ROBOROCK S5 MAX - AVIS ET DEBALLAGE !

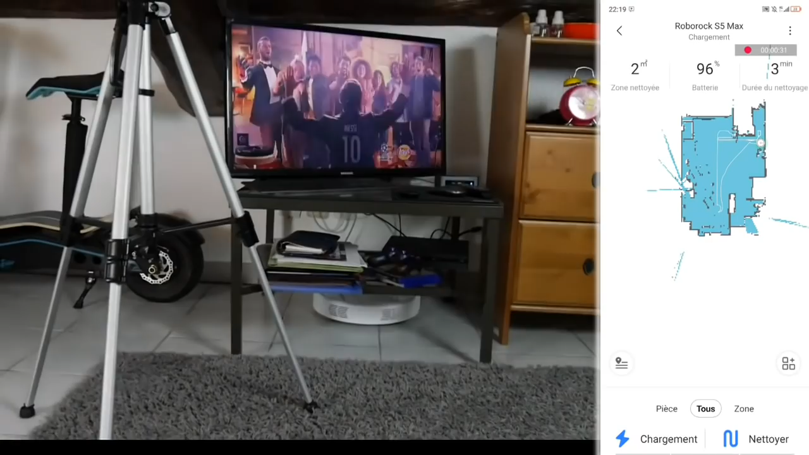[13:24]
puisque c'est vraiment un endroit je trouve stratégique où on ne voit absolument honnêtement
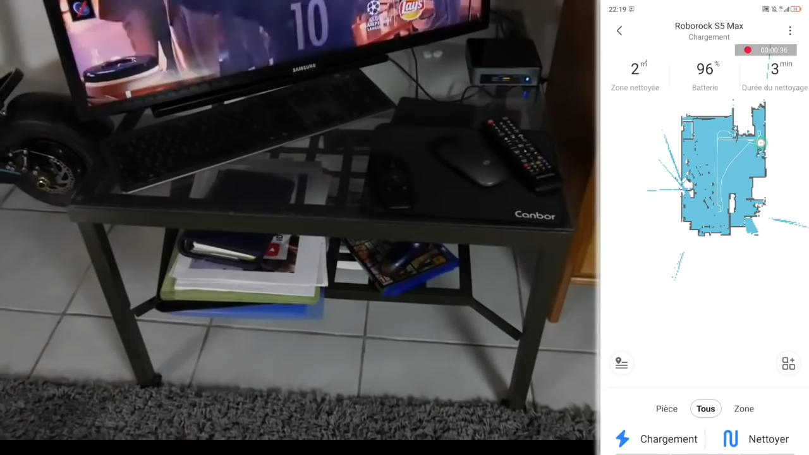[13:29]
rien et puis comme ça au moins il sort comme ça et puis après il commence à aspirer la pièce.
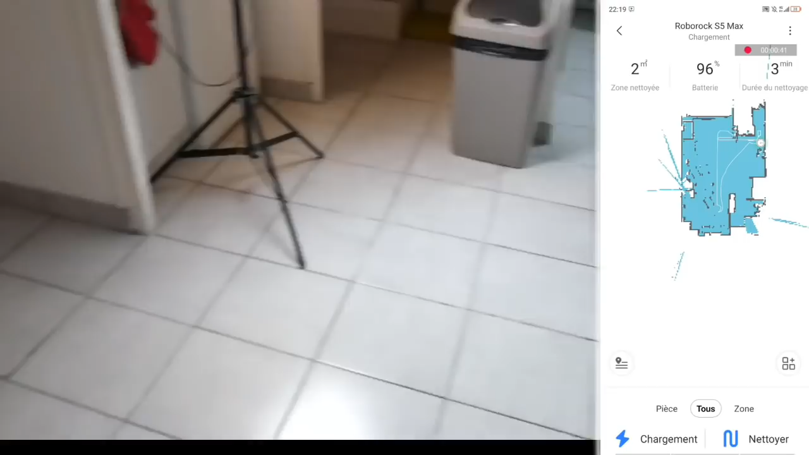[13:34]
Donc là tout simplement j'ai qu'à lui demander de nettoyer et ce qui va être très intéressant
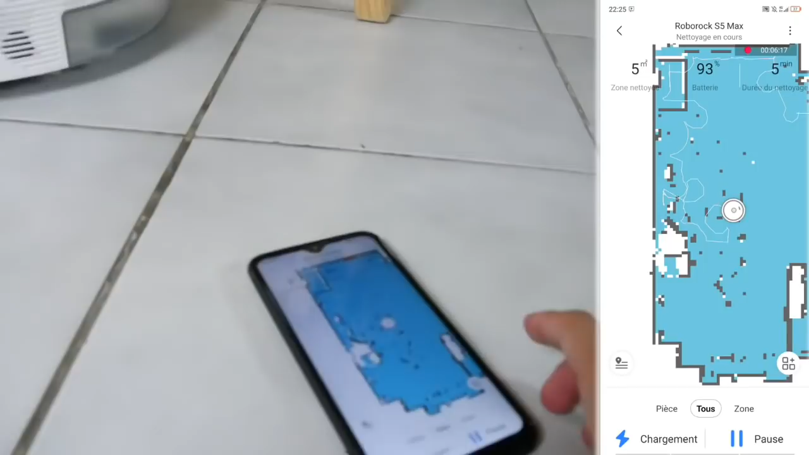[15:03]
en plus en temps réel il bouge quoi tu vois l'aspirateur où il est ça fonctionne super bien